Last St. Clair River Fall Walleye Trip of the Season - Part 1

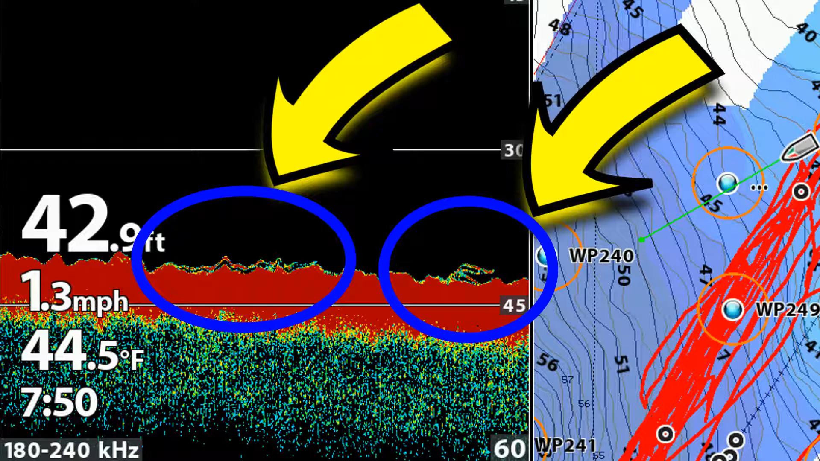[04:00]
On screen: depth 42.9 ft, water 44.5°F, speed 1.3 mph
neato for you guys to see what I'm seeing oh